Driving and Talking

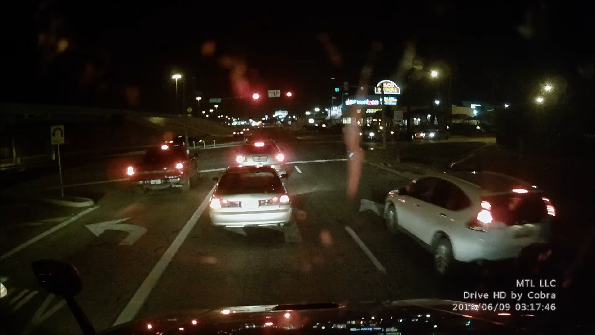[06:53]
And if you go into the inside lane, it's not going to be enough room. Especially with these spread axles. So, they off-track even more than a tandem axle reefer. You've got to be careful of that. And notice, I'm not all in this car's, like, rear end, so... Don't be pulling off all close-in to people. But, I'm ready to get this over with. Pull in, get my post-trip done. And there's a Buffalo Wild Wings. You're going to see it when we turn it. After this post-trip, we're going to go off-duty.
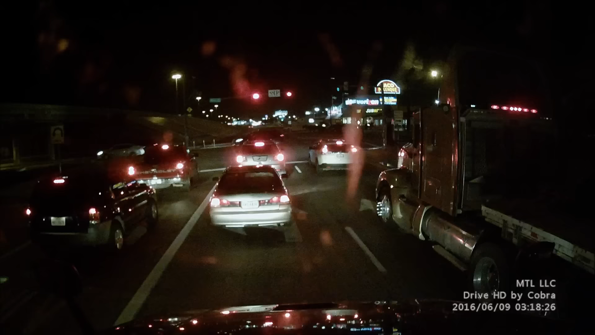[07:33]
Not getting on tarpet tonight. I see some clouds on the Doppler. Not sure if it's going to rain or not. I've got some particle board on the deck. So, don't want to ruin the particle board. This particular account, like, we do several of these loads a day. So, I think it's maybe anywhere from, like, 10 to 15. I generally, when I'm making lefts like this, I try to look at this left lane to see if there's a car there. And to see if they're kind of making some common sense decisions as far as getting out of the way.
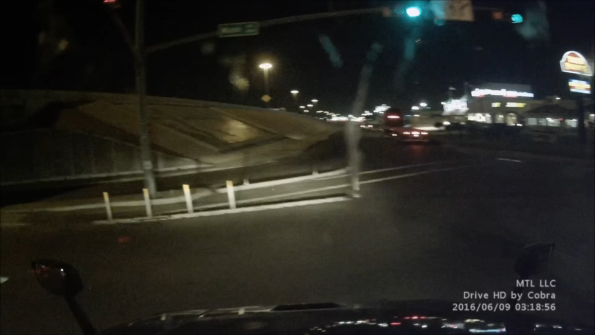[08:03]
So, you stay to the outside. I'm going to go to the left. We're trying right here. There's a turn lane, like, Texas has over there. But, I don't take it. Not this one, because I've been here several times. But, um, this particular turn lane is really tight, especially for trucks. So, we try to avoid that one.
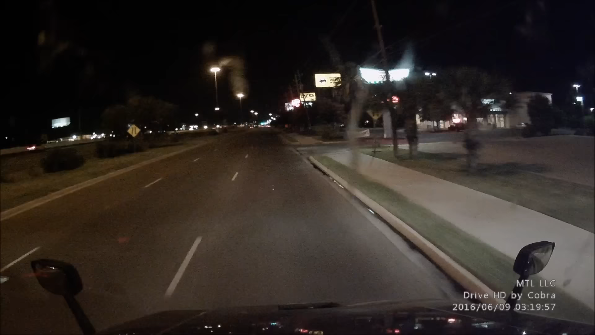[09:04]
And they got all the little medians in the islands. Not good. Don't want to be in there. So, I've learned to, um, come down. Pass this door. On the right side, 6623 Santerio Avenue. Nice and wide turn. I don't like hitting curbs. You always got to make sure you're checking traffic, though. Don't just go wheelie-nilly turning.
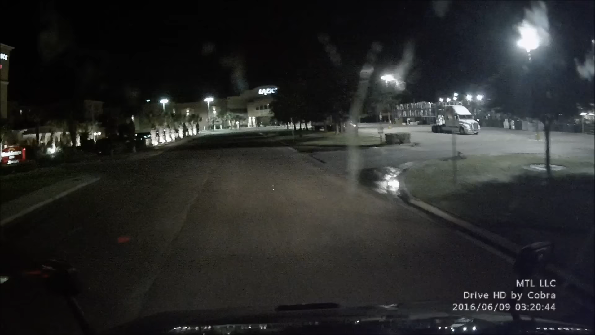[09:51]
So, I know some of the guys, uh, deliver, like, directly from across the border here. I think they're still open. Yeah, they are. But, can't get unloaded. Some of the place, stores, I'm not going to tell you the name. You might have seen it. I don't know.
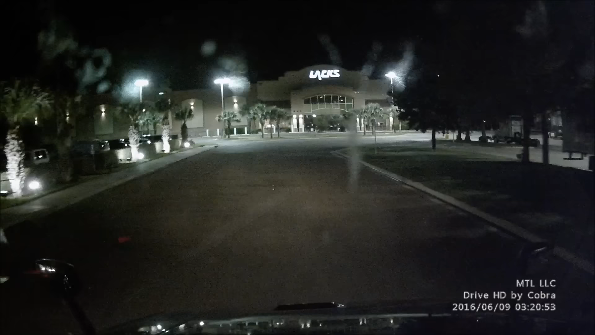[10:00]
Some of the stores we go to, like this, um, Downshift. Some of the stores we go to, like this, uh, they unload as late as you get there, as long as the store's open.